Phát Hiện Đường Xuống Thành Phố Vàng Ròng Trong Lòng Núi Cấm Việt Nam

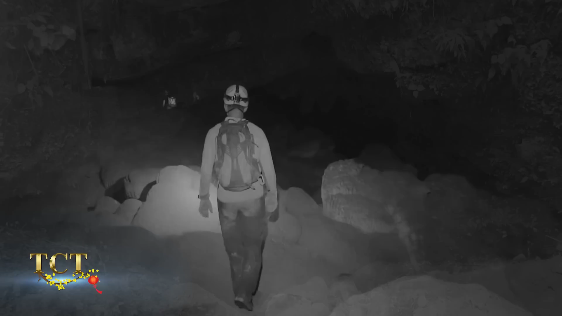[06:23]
Không biết phải làm sao Vậy là mọi người quyết định ở lại Chờ xem có dấu hiệu kêu cứu Gì từ dưới hang hay không Thì sẽ giúp đỡ Chờ mãi cho đến đêm tối Lúc này mọi người đã
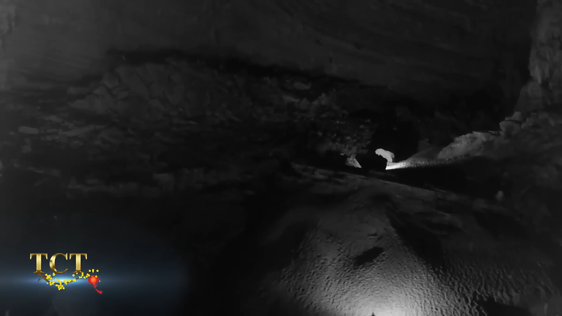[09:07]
Tiếp tục cuộc hành trình Càng đi sâu vào trong hang Thì ông nhận ra cảnh vật càng thay đổi nhiều Trần hang cao lên tới 20m Vách hang thì rộng ra Và vô cùng bằng phẳng